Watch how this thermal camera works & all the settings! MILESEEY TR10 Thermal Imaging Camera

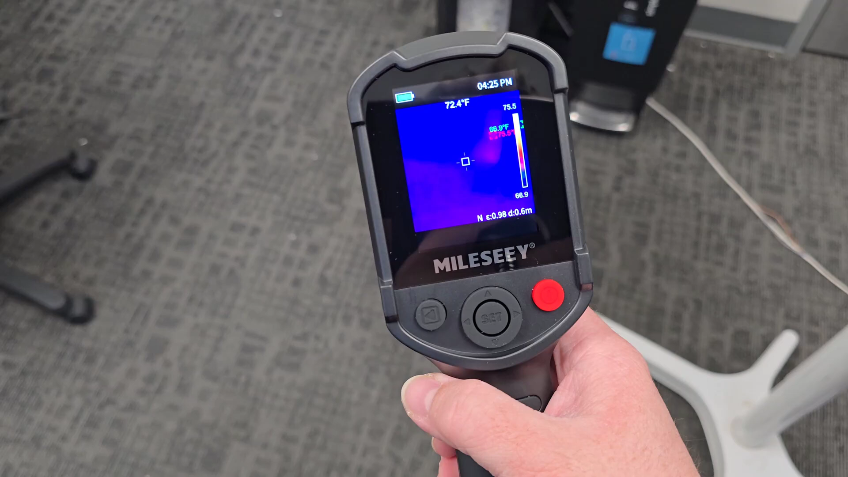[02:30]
On screen: spot 72.4°F
So I changed this to Fahrenheit, which you can see on the right hand side.
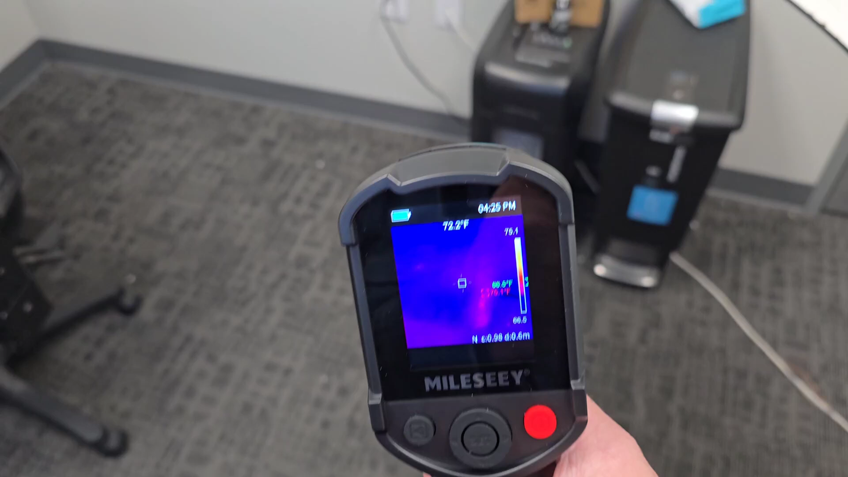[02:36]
I'm going to just kind of move this around so you can see it working in real time.
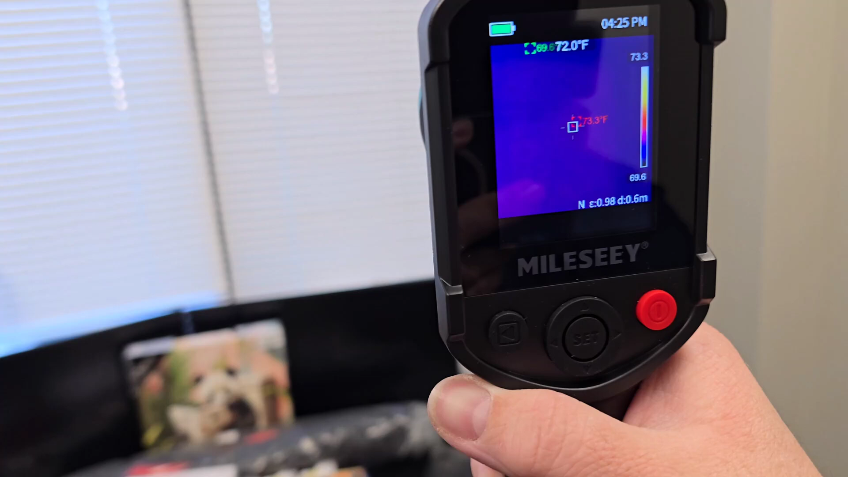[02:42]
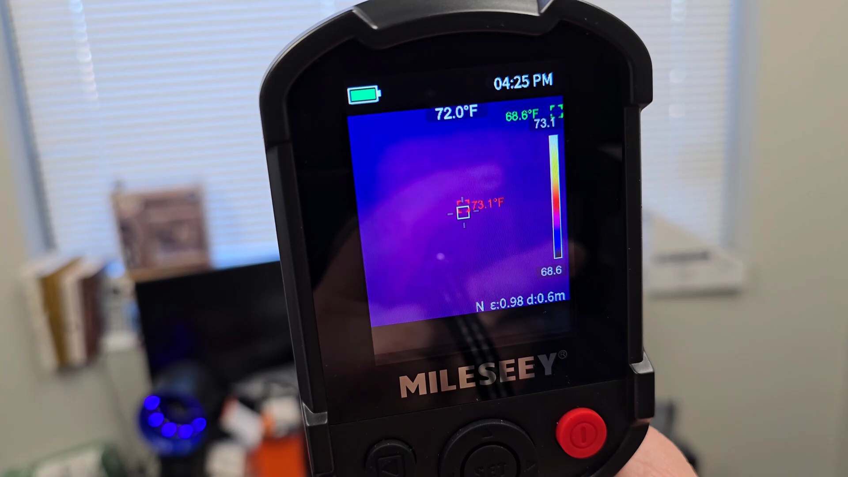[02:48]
On screen: max 73.1°F, min 68.6°F
I'll show you some of the different options and features as well.
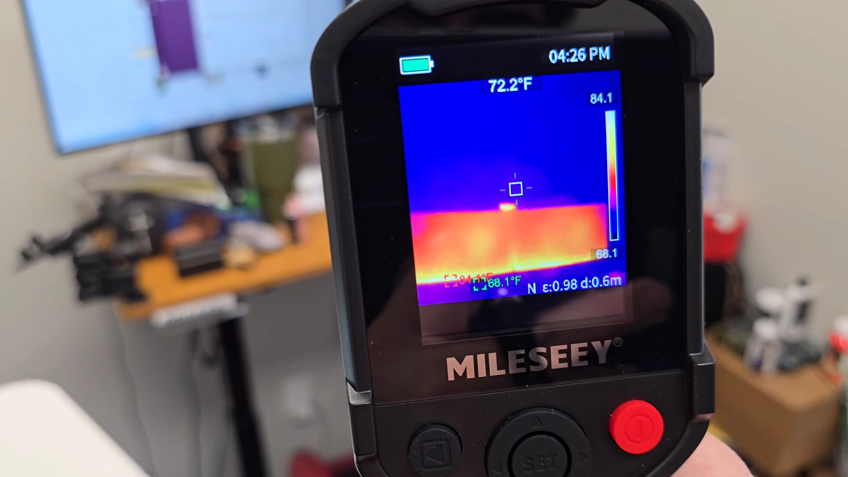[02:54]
So here I'm looking at the computer screen. And you can definitely see that heat signature.
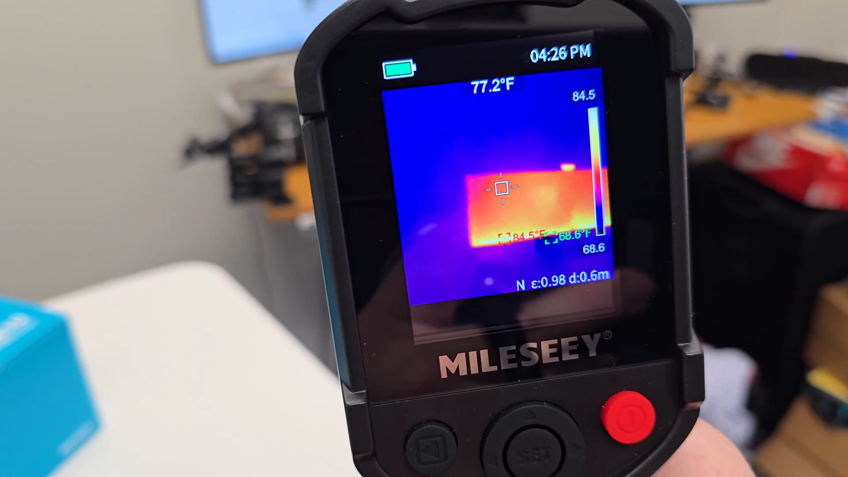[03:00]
On screen: spot 77.2°F
And then I'm going to pull the trigger and we're going to take a little screenshot. So you can see that says successfully saved.
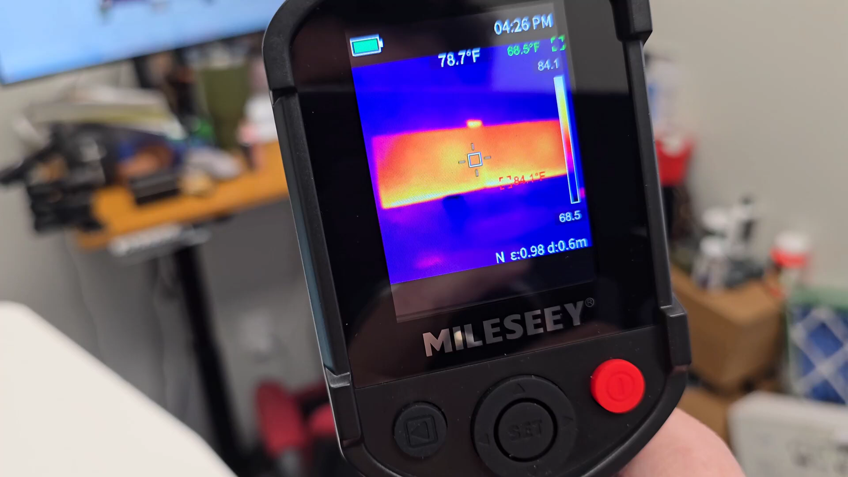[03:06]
In the top left corner, you'll see you have the battery. And the top right,
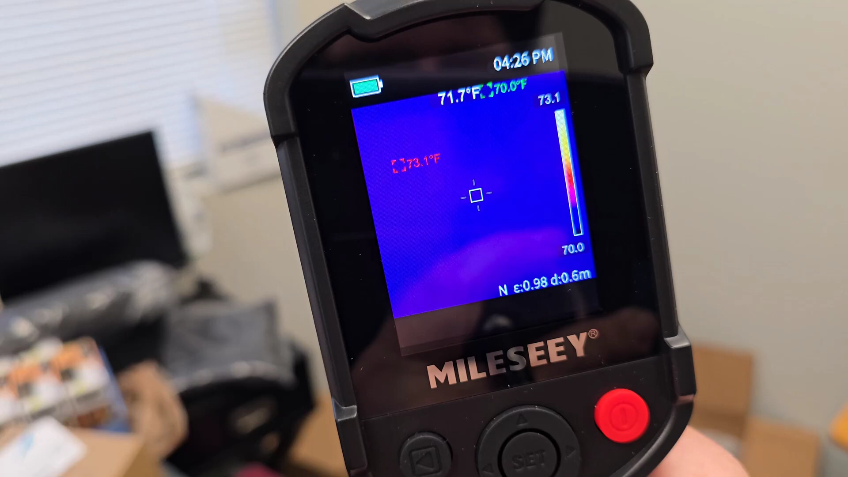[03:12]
On screen: spot 71.7°F, max 73.1°F, min 70.0°F
I've changed the date and time to 12 hours instead of 24 hours and changed the date and time to be correct as well.
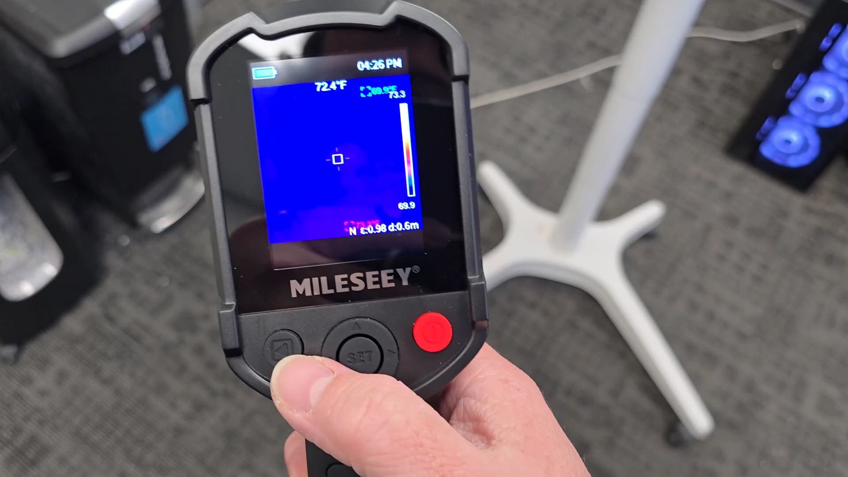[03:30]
On screen: spot 72.4°F
So you've got the up and down, left and right, four different spots. And you have the set button. You also have this button here. So we took those snapshots. So you'll click this.
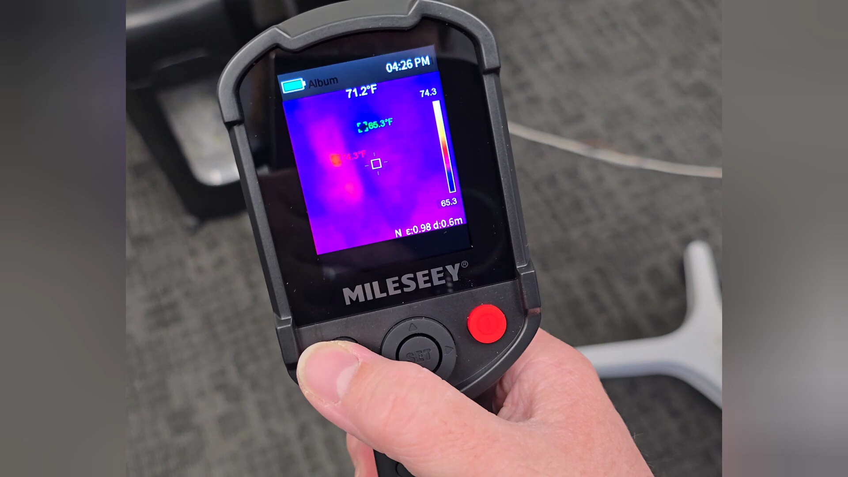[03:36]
It's going to take you to the album folder. Click that. And now you have the snapshots that we took.
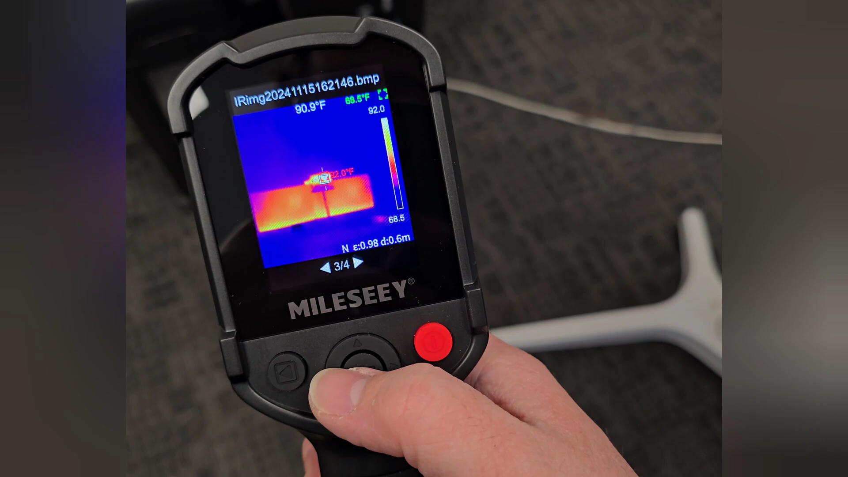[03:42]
On screen: spot 90.9°F
So it'll show you the computer screen and the desktop. So that's very cool. You can empty the folder or you can delete a single folder.
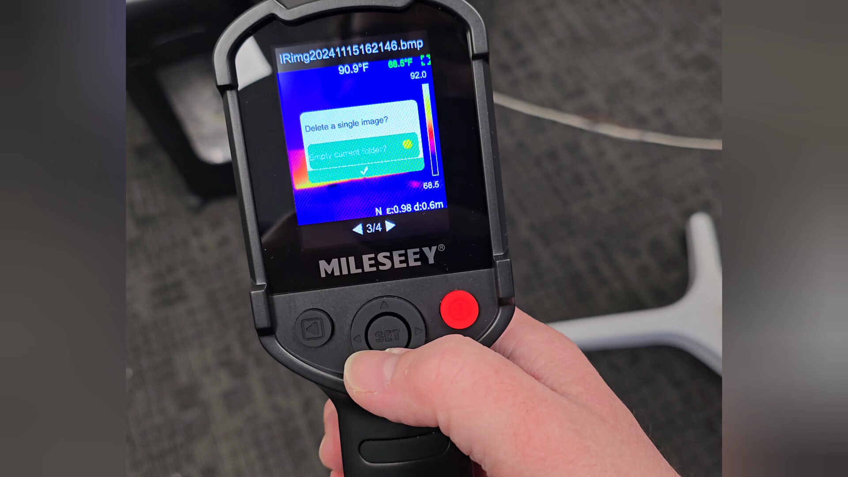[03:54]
So let's just pretend we want to delete this. All right. Now we're going to go back.